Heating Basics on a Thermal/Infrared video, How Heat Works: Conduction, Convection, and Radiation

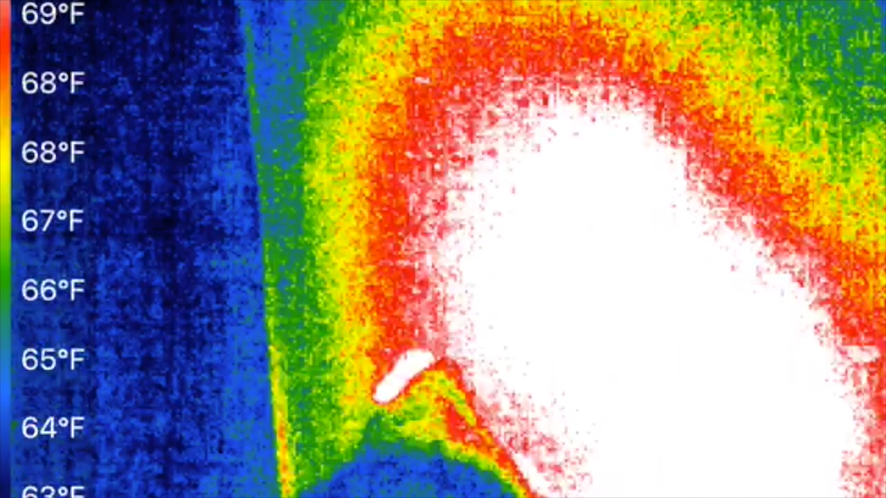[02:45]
On screen: scale top 69°F
it heats what it looks at so
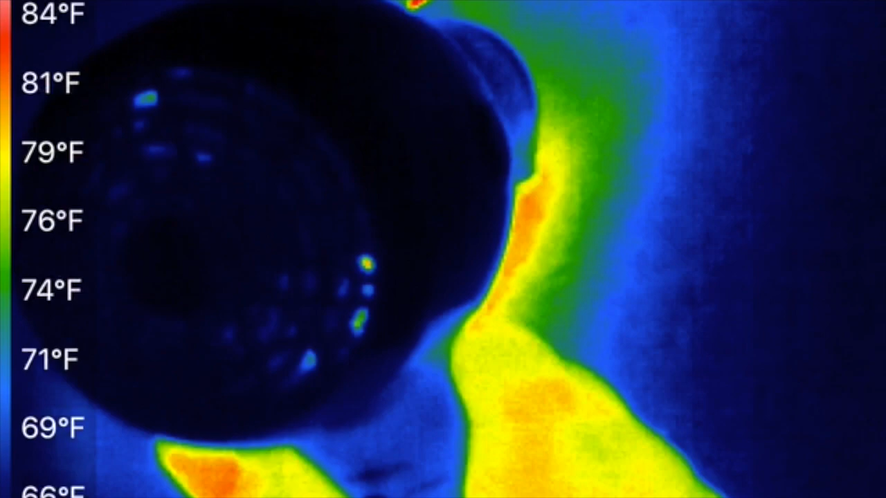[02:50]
with the air movement it is heating
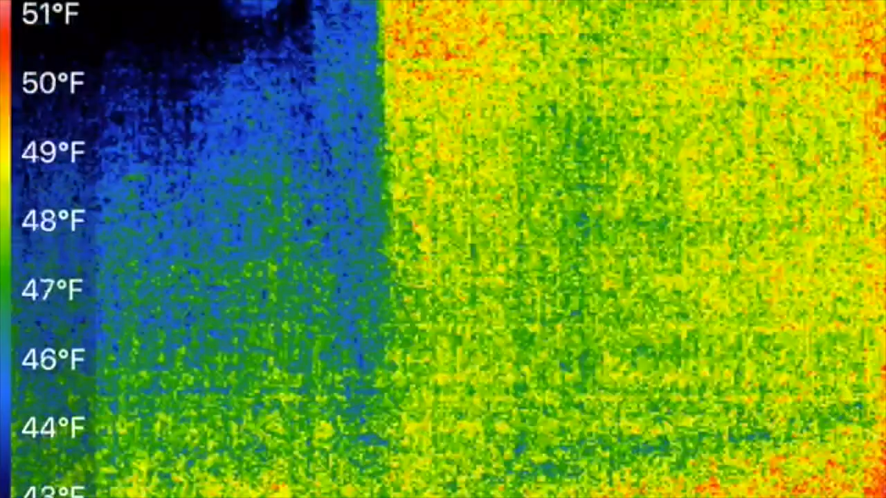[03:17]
On screen: scale top 51°F
thing about infrared incidentally is that it works in the dark it's actually dark right now
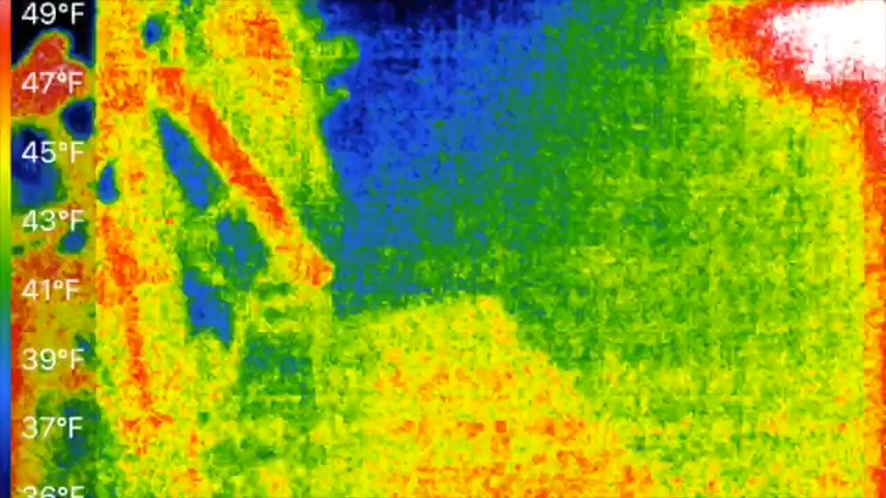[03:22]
On screen: scale top 49°F
but you
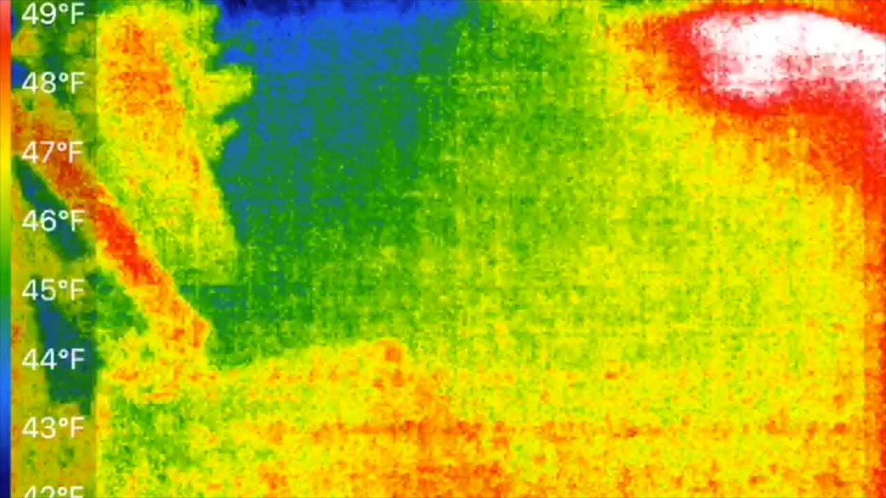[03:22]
On screen: scale top 49°F
can't tell from the camera so
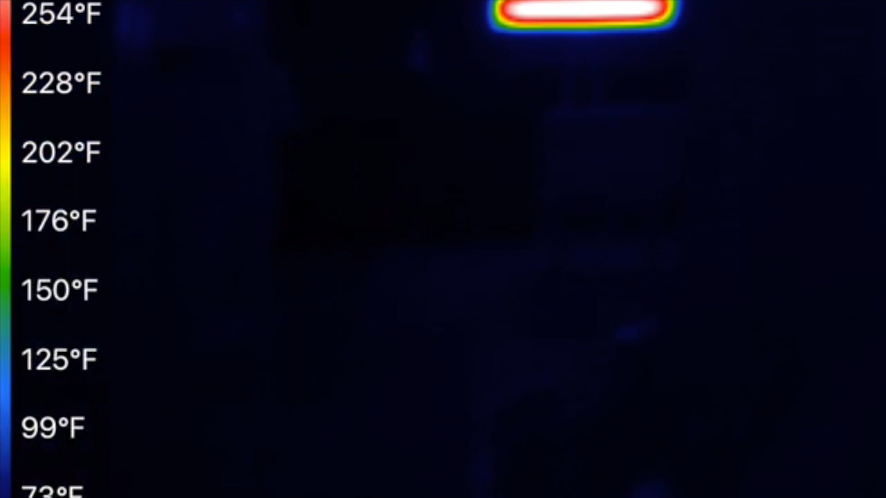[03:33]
back here we have a couple radiant heaters and the way that radiant heat works or infrared heat is that it transfers the heat directly from the surface of the source of the heat to whatever it's looking at so in this case we have a couple infrared heaters transferring the heat
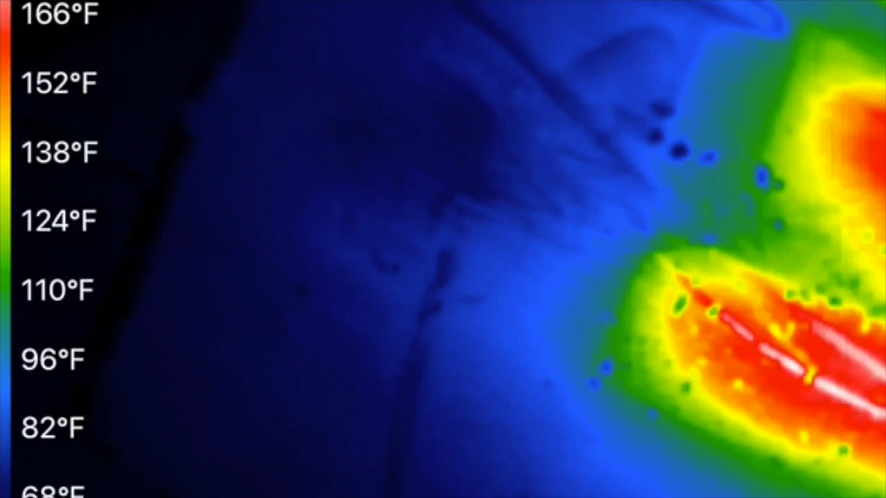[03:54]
On screen: scale top 166°F
to this panel that you can see there just a piece of metal is what it
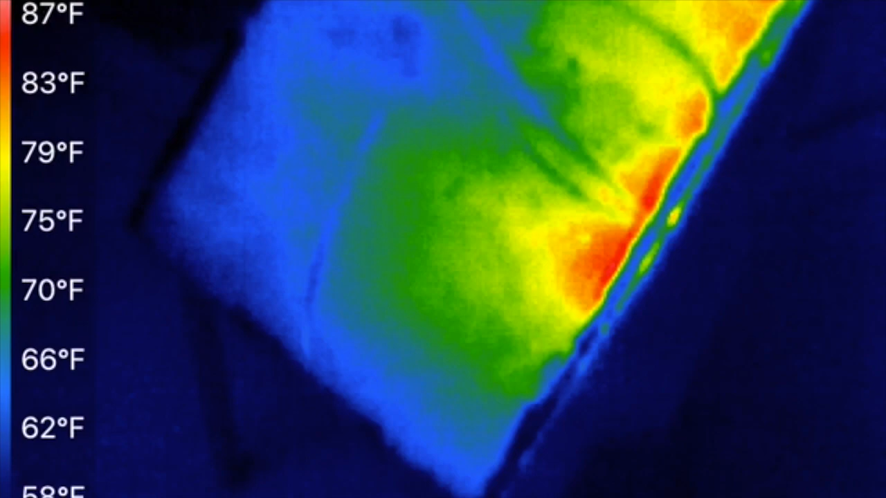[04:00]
On screen: scale top 87°F
is on the stand now you can notice that the front of the metal is much hotter
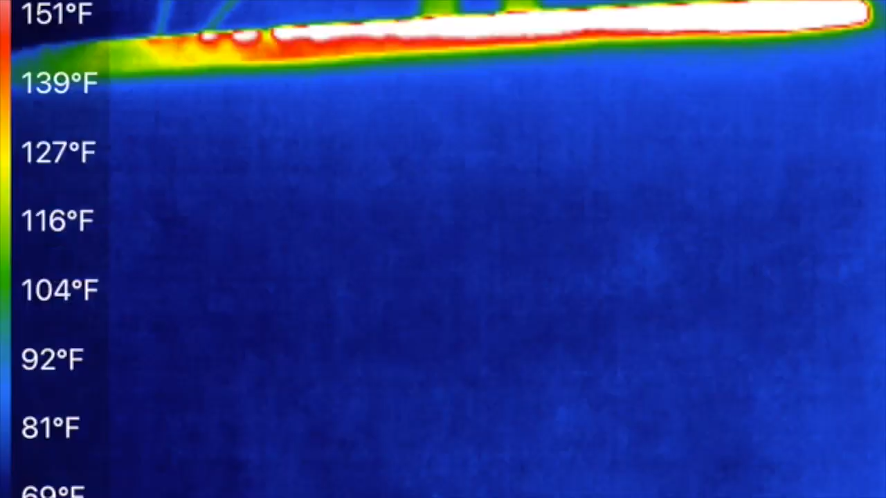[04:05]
On screen: scale top 151°F
than the back of it and
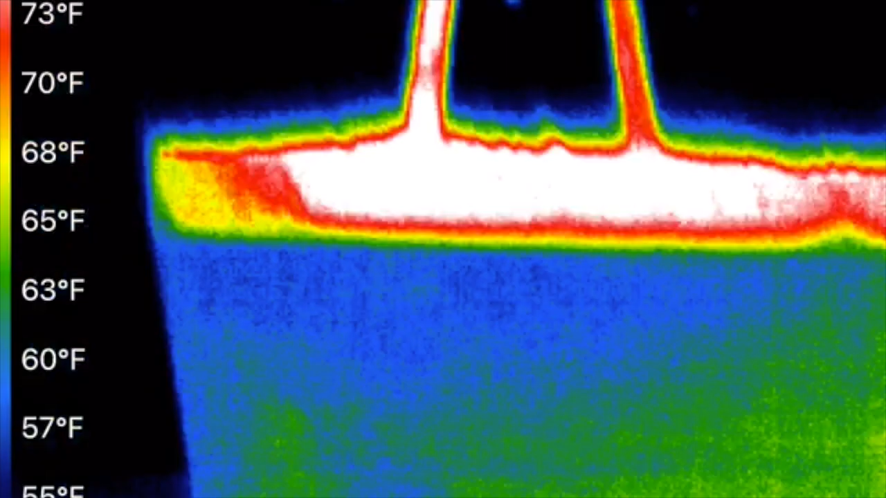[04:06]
On screen: scale top 73°F
that is because of the effect of radiant heat
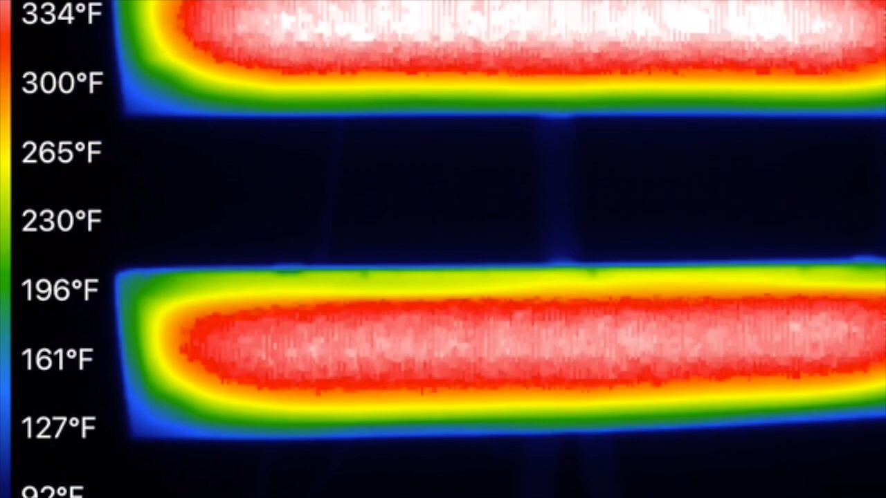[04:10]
it's the same way that the sun heats us from 93 million miles away is that that is